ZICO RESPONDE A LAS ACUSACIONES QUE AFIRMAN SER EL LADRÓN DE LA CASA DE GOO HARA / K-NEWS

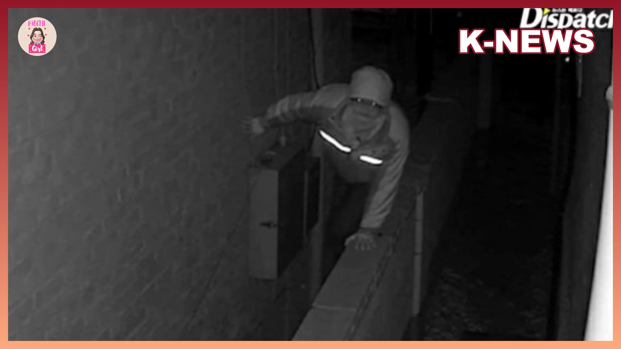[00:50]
Se estima que el ladrón mide entre 1 metro con 70 a 1 metro con 80 centímetros de altura,
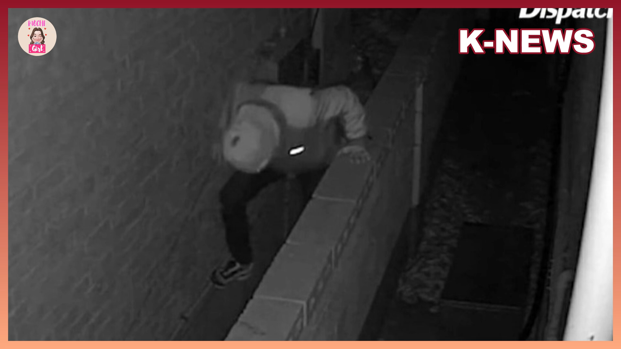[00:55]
y tenía entre 20 y 30 años en el momento del crimen.